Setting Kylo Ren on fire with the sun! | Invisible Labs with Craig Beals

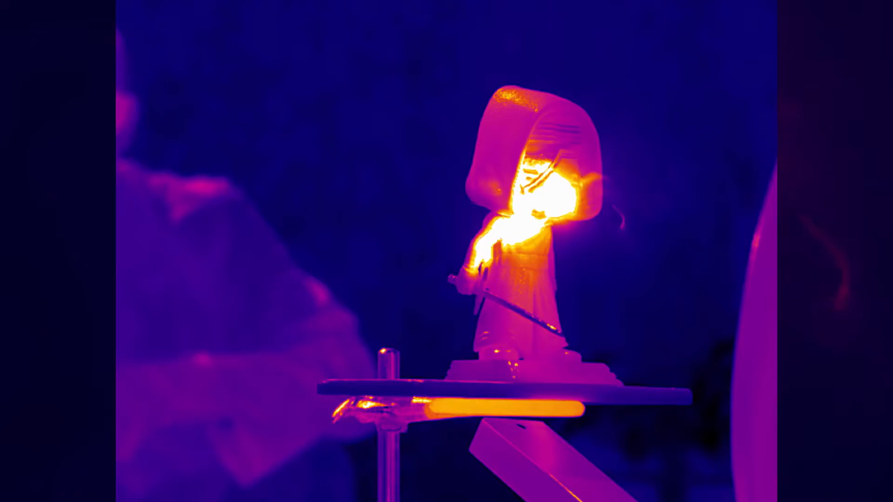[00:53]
And we're just using a little piece of it here to remind poor Kylo Ren the true power of the sun.
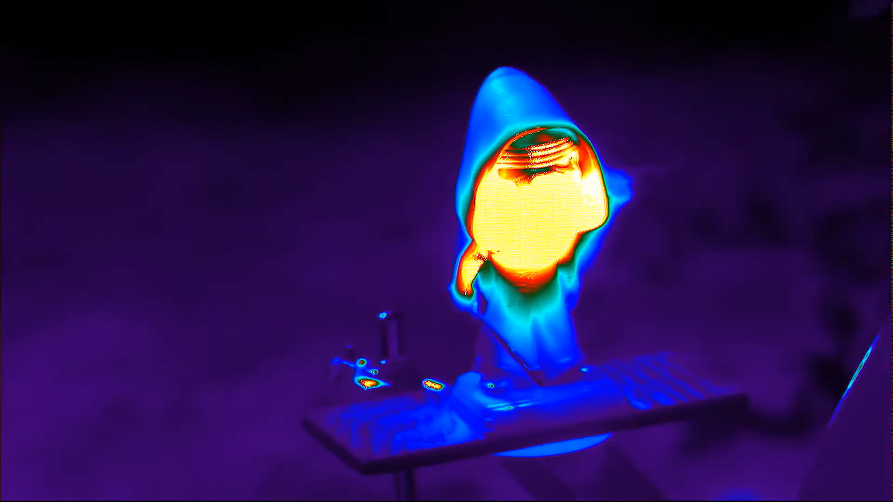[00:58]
Boom, boom, boom, boom. Yeah. Whoa. Nice!